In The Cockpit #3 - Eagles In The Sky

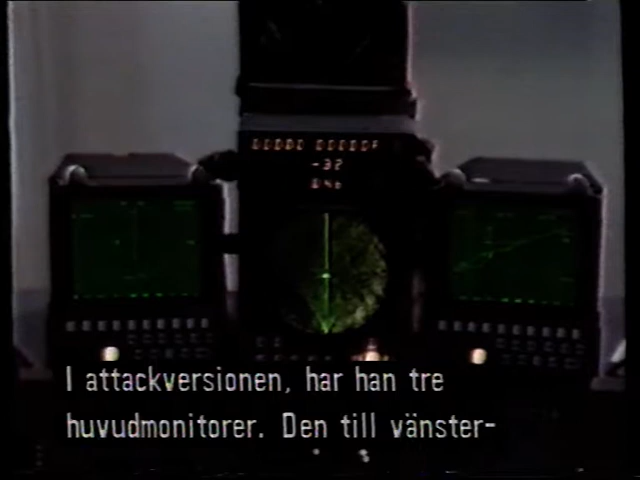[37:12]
One on the left can be in the navigation format.
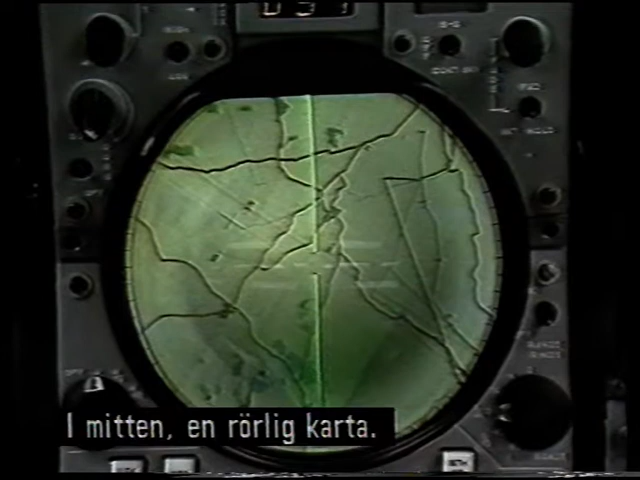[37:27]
The central display can also have a detailed radar picture superimposed on it,
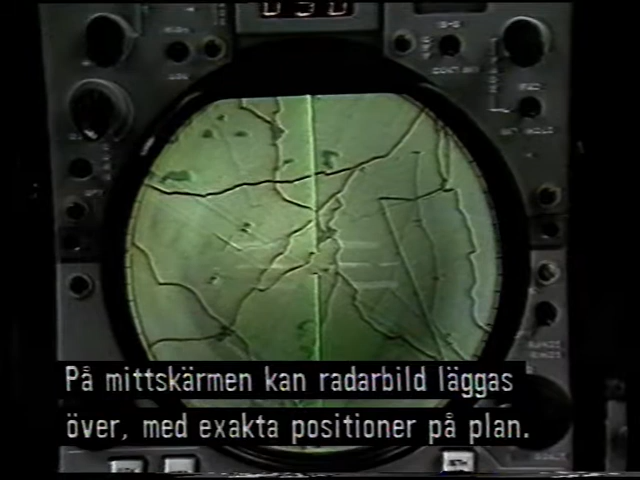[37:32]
giving a precise picture of aircraft position.